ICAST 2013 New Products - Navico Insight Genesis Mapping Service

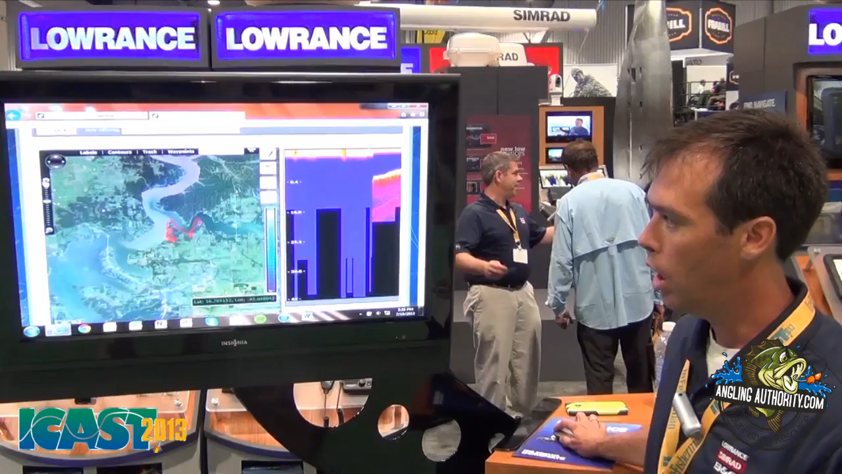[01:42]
I've got this trip where Skeet went. That trail is in red. That's where he went during the day. If he was going over 20 miles an hour, we don't have map data generated. But whenever he was going slowly, the map data was created. And that actually aligns with the sonar data we have over here in the sonar log viewer. Let's see if I can zoom in a little bit closer here.
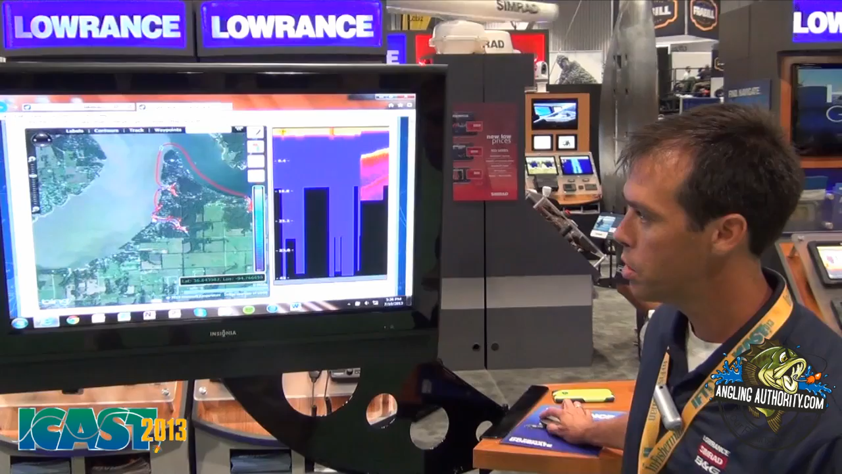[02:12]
So you can see here right here is where it started. And I've just hit play. So we're now going to go through the sonar log and you can see the information scrolling. And this data was actually used to create this map. And you can see here that Skeet was working the bank here. So he's following the red trail.
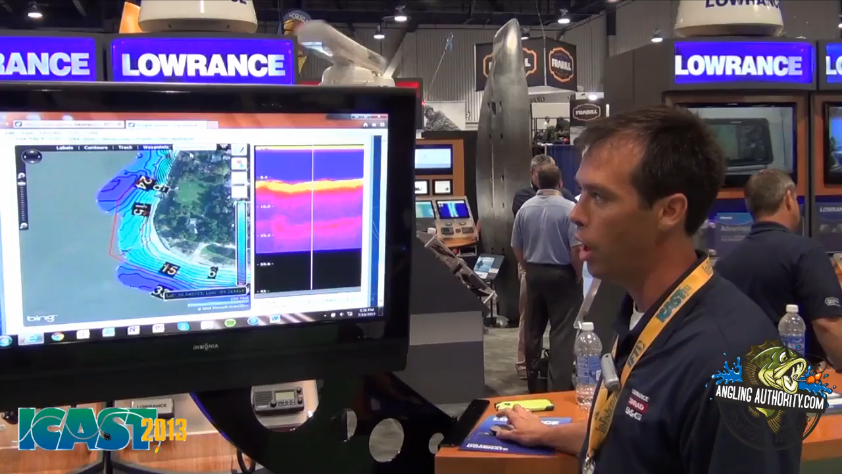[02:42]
Now I've got a lot of control over what I can do with this chart here. First thing I want to highlight is you can actually change the contour interval. It's customized. So you can choose ten feet, five, three, or one foot.
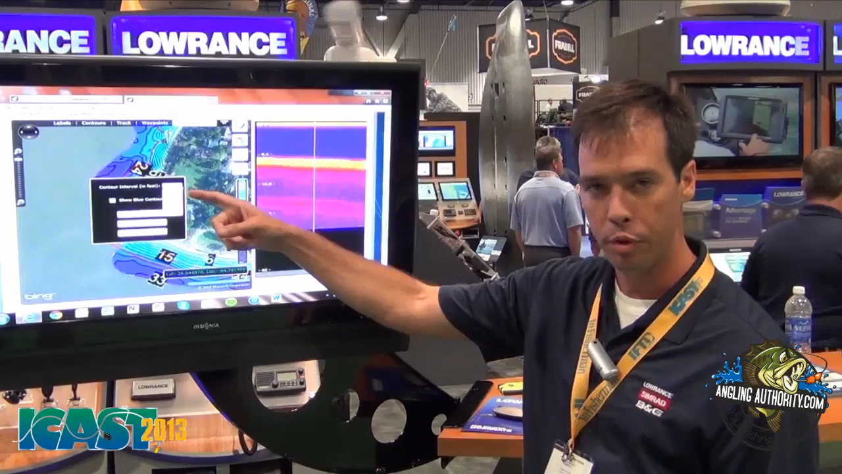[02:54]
So I'm actually going to increase the resolution here to one foot contour intervals. It's going to take a second to process. But now you can see actually the density of those contours has increased dramatically. So I can now zoom in and see a tremendous level of detail. Another thing I can do is I can go in and change the overlay. So right now I've got it focused on depth. So the darker shades mean deeper water.
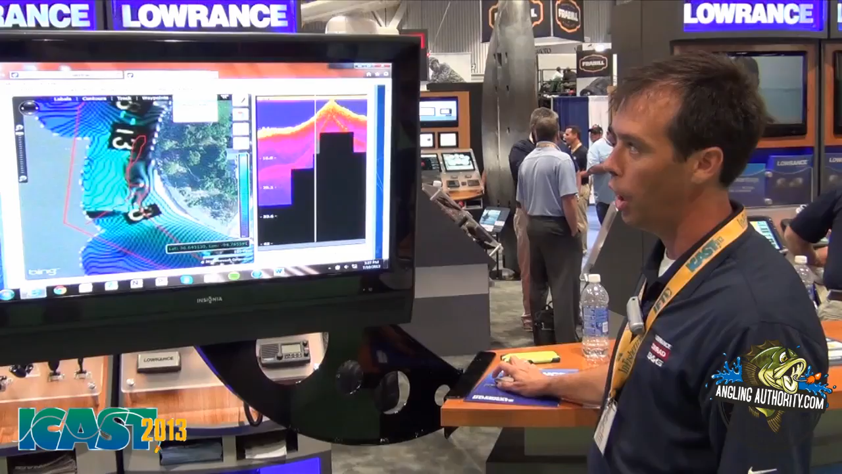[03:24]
I'm going to go to composition now. So it's going to show you the bottom hardness. It's going to highlight some of the transition areas. So again, the darker means harder. The lighter means softer. So you can now focus on breaks, transitions between different compositions. In addition to that, we have a unique feature where we offer vegetation as an overlay. And we don't have any vegetation in this area, but
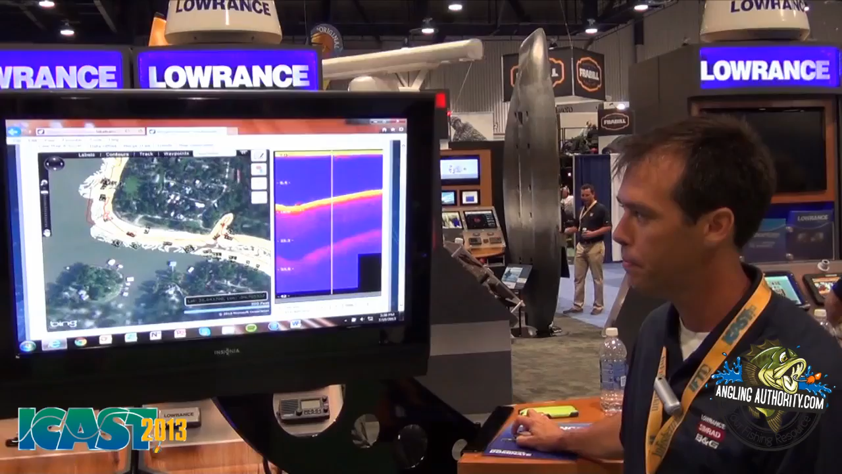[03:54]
you'd see a green overlay of where vegetation exists in an example like this. So this is a fantastic tool for guys who have vegetation under the water and are looking for those breaks and transitions. A couple other features. We have the ability to upload, download waypoints, to create waypoints,